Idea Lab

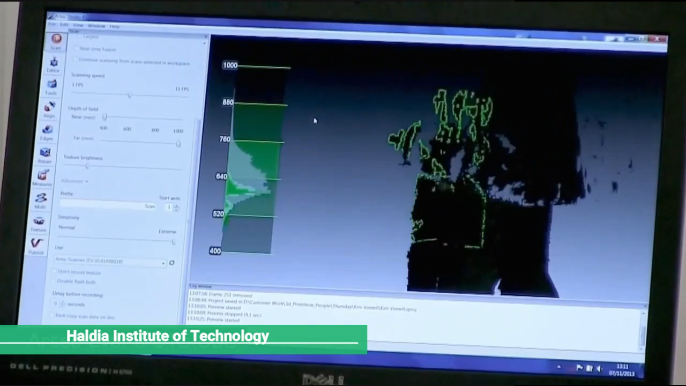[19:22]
such as a person, in order to capture a 3D model of their shape and texture.